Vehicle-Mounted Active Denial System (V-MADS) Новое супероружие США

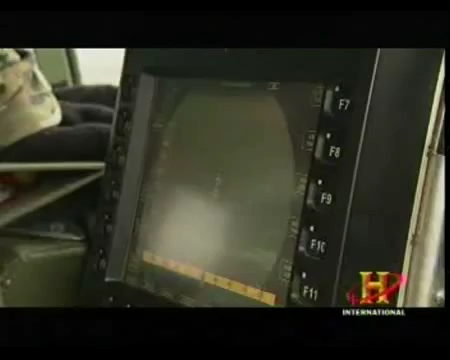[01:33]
Then when there's an individual who's identified as a troublemaker, he has a cursor.
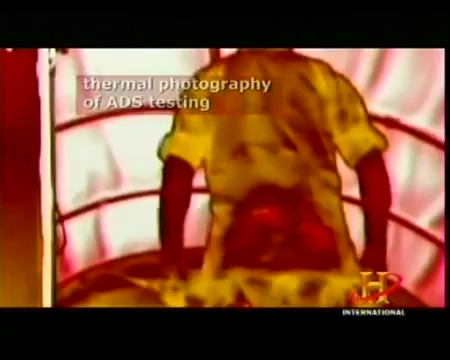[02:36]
heating them up and causing an immediate repel effect.